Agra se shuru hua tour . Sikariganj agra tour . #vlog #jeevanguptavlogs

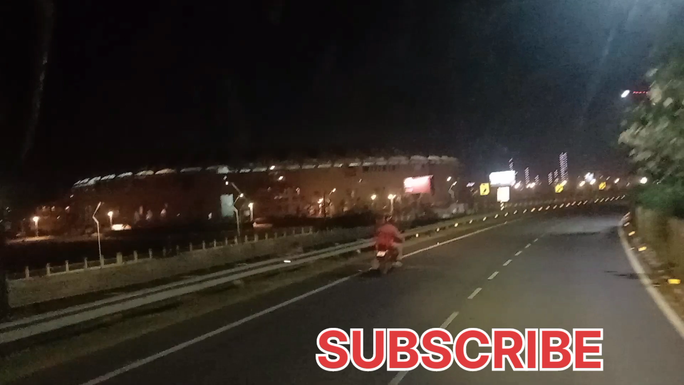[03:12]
अजाज से हैंगे हराएंगे अदब से हराएंगे लिखा हुआ है यह देकि हमारी बाइटरफ श्टेडियम और यहां से गोते बुजर रहा है हम
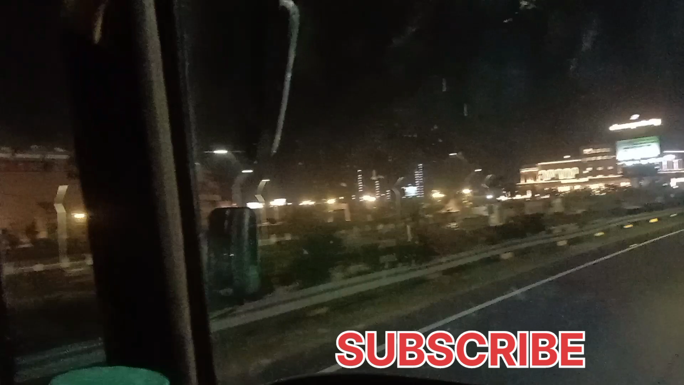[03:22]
आगे की तरफ हमारी कारी यहीं चाह
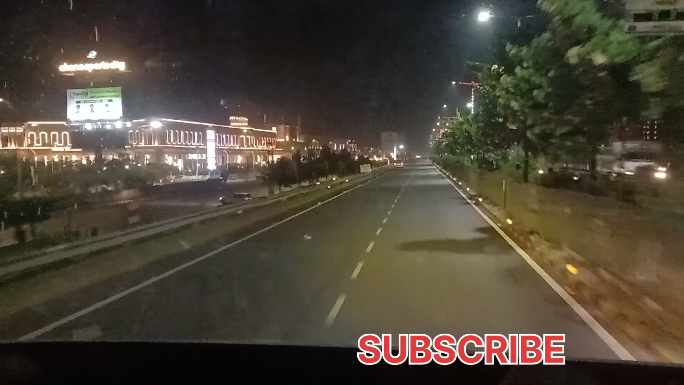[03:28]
रात के लगबग ग्यारा बज रहे है और इस टाइम पर हमें यहां से निकम है काफी कुछूरत सहर है और उत्तर प्रदेश की राज्वानी भी है इसलिए काफी कुछूरत तरीके से पुरा शेयर से जाया हुआ है और हमारी टाइम देकि गुंबर दिखाई जाना एक
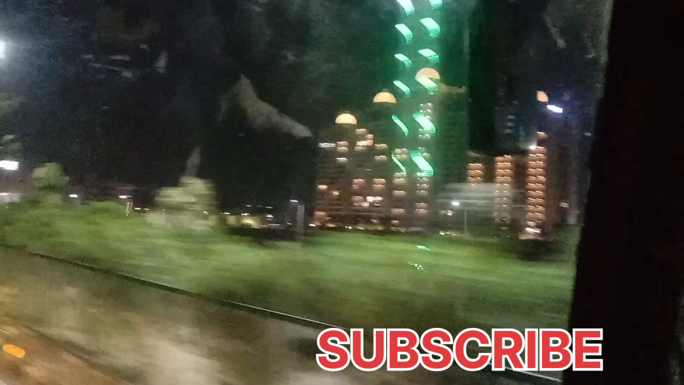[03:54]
वेलि
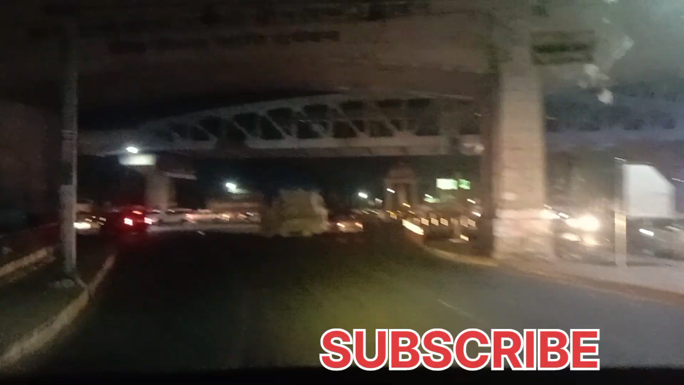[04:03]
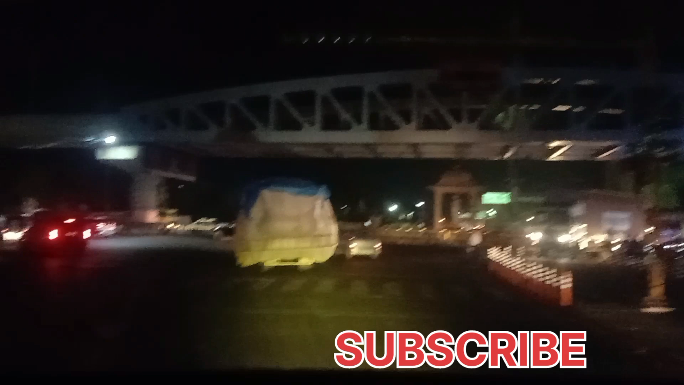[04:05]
रात होनी की वज़े से कुछ दिखाई ने जए रहा है इस तो बाते में बड़ा मज़ा आता यहां और